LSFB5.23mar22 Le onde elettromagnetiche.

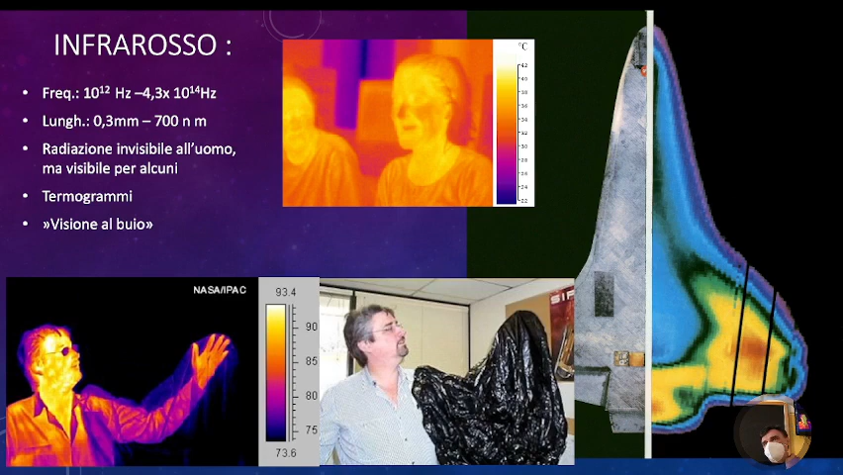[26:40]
radiazione infrarossa quindi vi permette di vedere se ci sono persone nella zona che anche se visivamente non riuscireste assolutamente a vedere ok poi abbiamo la luce che vediamo